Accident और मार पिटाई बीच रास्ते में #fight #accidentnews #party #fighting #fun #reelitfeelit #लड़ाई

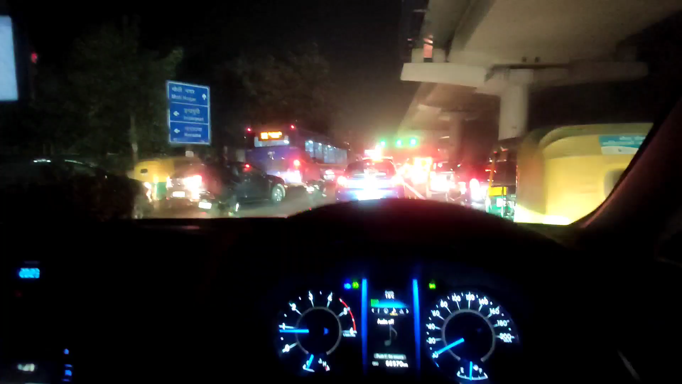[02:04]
अब एक रेड लाइट तो कंप्लीट हो चुकी है, मतलब अब ग्रीन हो रखी है, और मुझे पूरा विश्वास है कि वहां तक हम पहुंच नहीं पाएंगे इस टाइम पे, मतलब सेकंड रेड लाइट पे ही हम निकल पाएंगे।
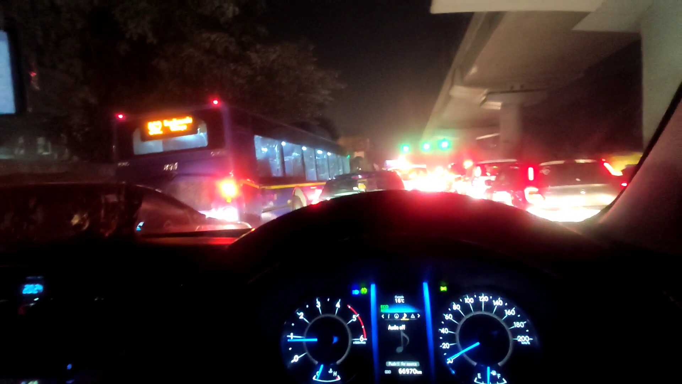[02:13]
और डिफॉगर चला रखा है, डिफॉगर के बिना तो भाई पूरी तगड़ी वाली फॉग जम रही थी विंडशील्ड पे।
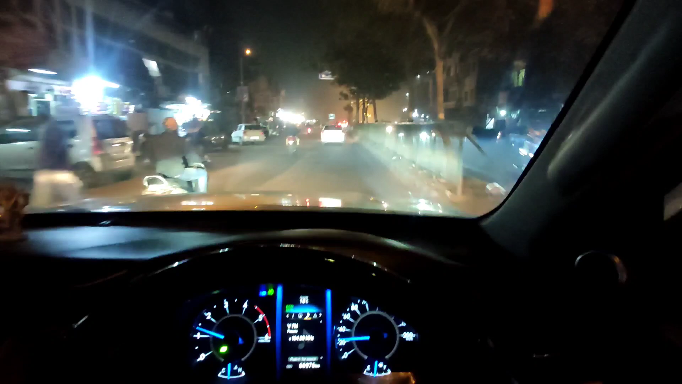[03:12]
तो मैं इसने विकासपुरी के लिए जो मेन रास्ता दिखाया है गूगल मैप ने दिखा दिया भाई नाले के साथ साथ में जाने के लिए,
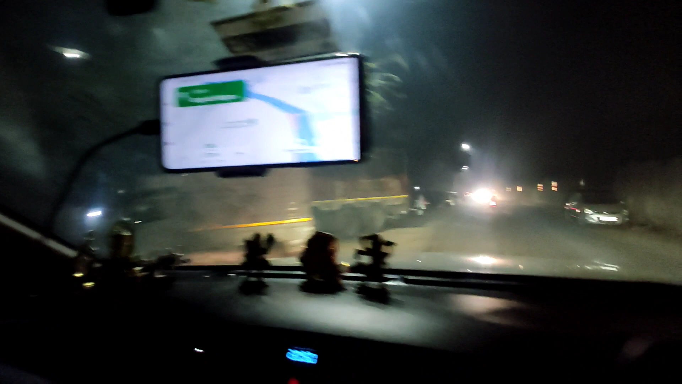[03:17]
तो कोई बात नहीं हम लोग नाले के साथ साथ में जा रहे हैं।
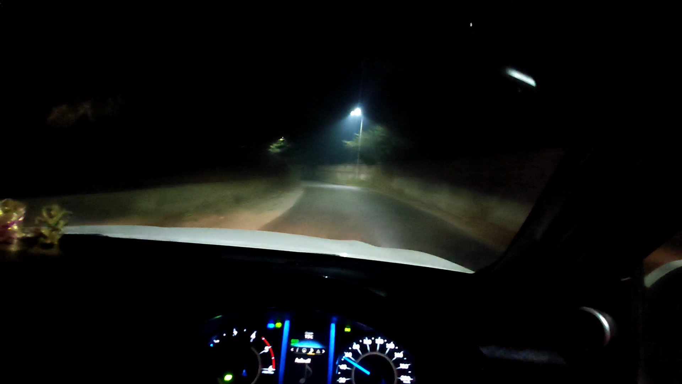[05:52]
तो फैमिली वगैरह जब भी होती है आपके सामने नॉर्मल स्पीड मेंटेन करके रखो, किसी चीज के लिए भी आपको गाड़ी रोकने की जरूरत नहीं है बिल्कुल भी।
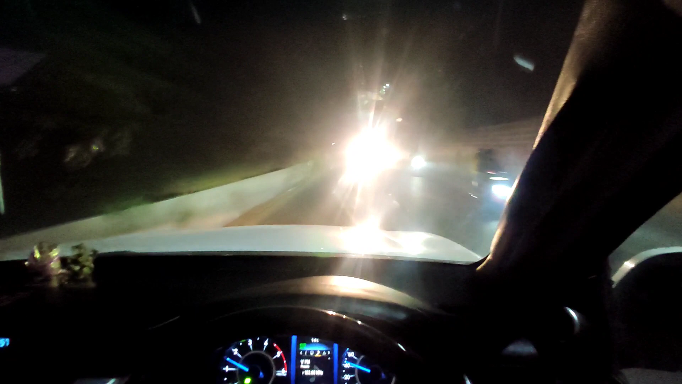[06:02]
यहाँ पर क्या हो रहा भाई, बड़ा कॉम्प्लिकेटेड सा मामला हो गया भाई, क्या बात हो गई।
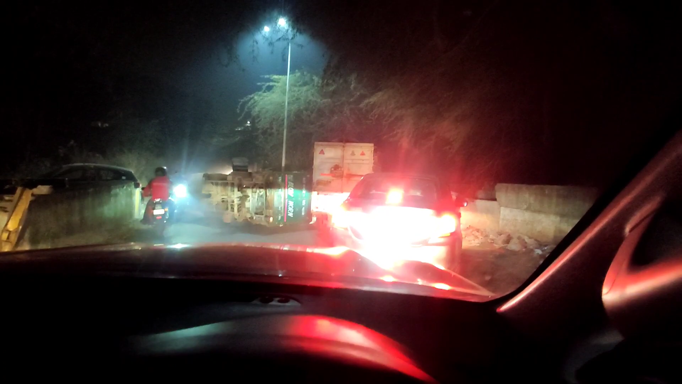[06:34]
तो देखो अपनी गाड़ी निकलती है नहीं निकलती, सामान भरा हुआ है ना तभी तो उसको उठा नहीं पा रहे हैं, पहले उसको अनलोड करें। चलो मैं कैमरे को नीचे रखता हूँ फिर गाड़ी घुमाता हूँ भाई।